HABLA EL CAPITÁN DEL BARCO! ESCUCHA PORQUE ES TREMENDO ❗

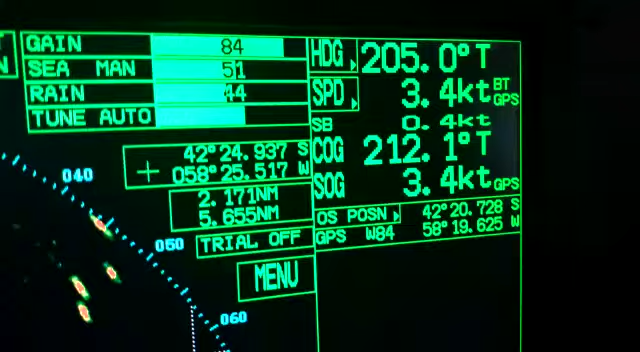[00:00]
Siendo las 18.14 minutos del 25 de abril del 2020,
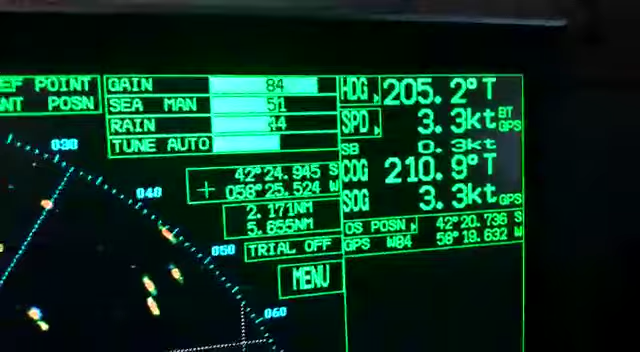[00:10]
me encuentro a bordo del buque Don Pedro, de bandera argentina, pesquero, matrícula 068.
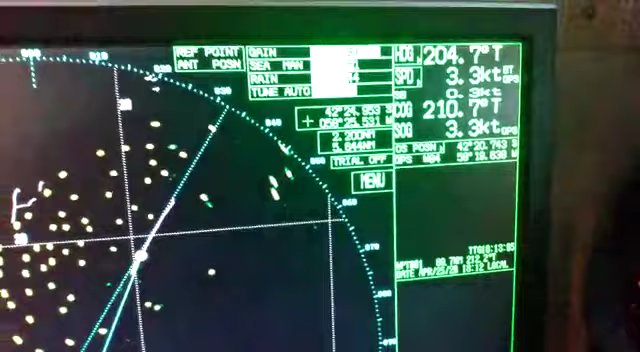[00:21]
Estamos explorando zona de pesca a un rumbo de 209 grados, una velocidad de 3.5, situado sobre la línea de las 200 millas que divide la zona económica argentina con aguas internacionales.
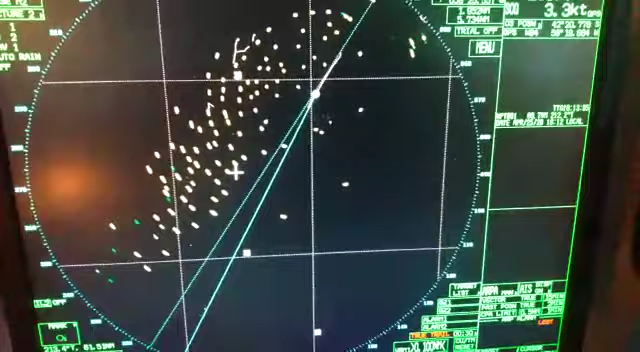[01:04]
Como se puede observar en la pantalla del radar, sobre el estribor de mi barco, se encuentran operando alrededor de 95 buques dedicados a la pesca del calamar.
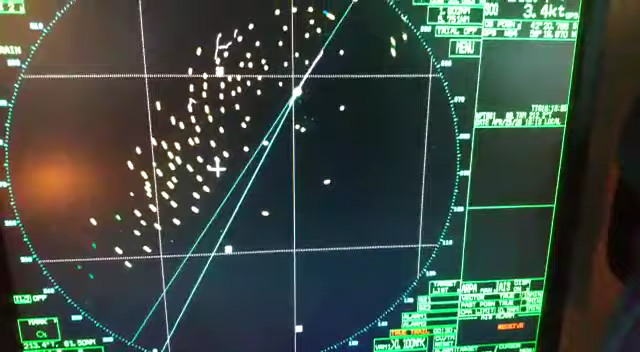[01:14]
En mi estribor, a la vista de este video, quedaría a su izquierda. Los mismos se están operando de manera ilegal en una extensión de 24 millas de largo por 6 de ancho.
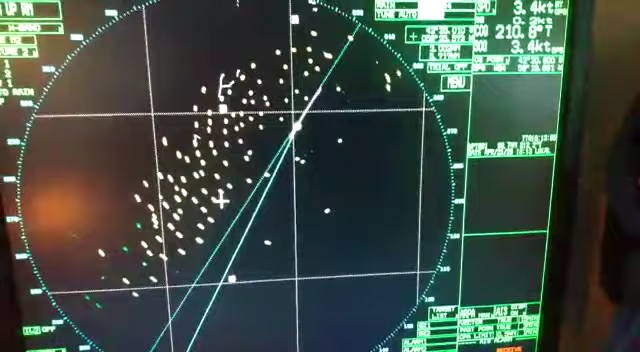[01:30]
No solamente operan de manera ilegal, sino que no estamos podiendo pescar nosotros en esa zona por lo